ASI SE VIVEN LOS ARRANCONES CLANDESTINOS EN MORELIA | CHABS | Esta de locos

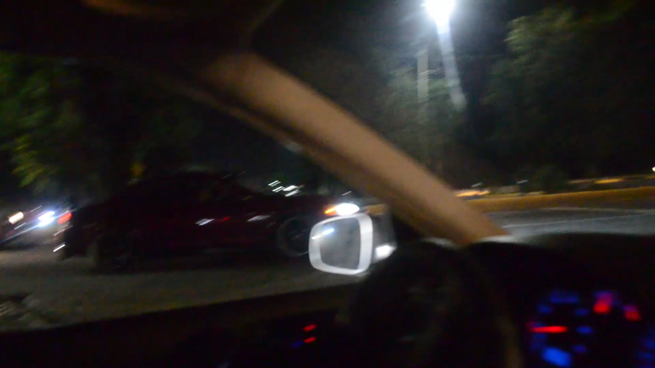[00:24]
Entonces ahorita van a ver cómo se hace un desgenere aquí en Bodega Herrera. Aquí ya parece pista de... Vélate, carnal.
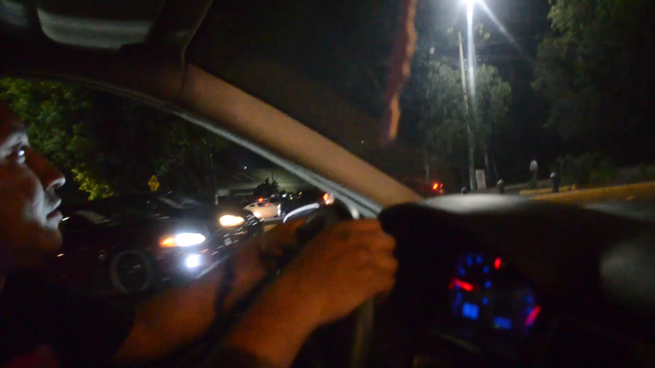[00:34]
El autódromo del águila. Vean nada más. Vean a... No mames, puto hormiguero de carros, güey.
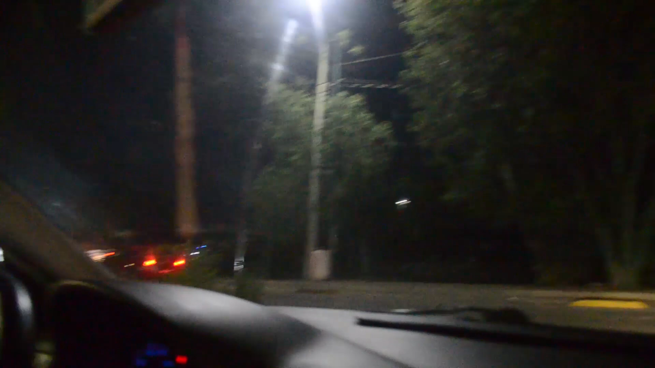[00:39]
Ah, esa Lightning. No mames. Vean nomás.
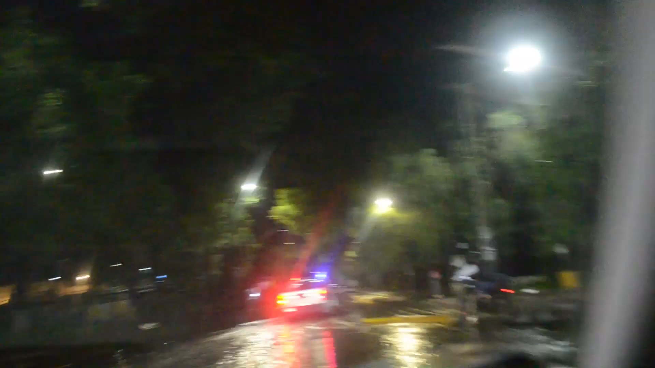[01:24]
Y ahí va la patrulla, chéquenle. Ahí va la patrulla.
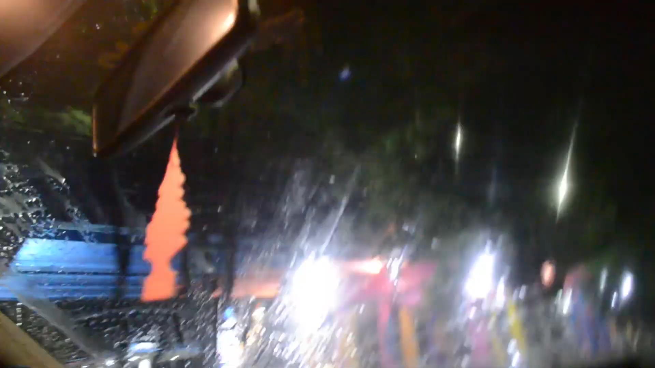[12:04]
Mira, ya los para esos güeyes de las motos, a huevo, ya.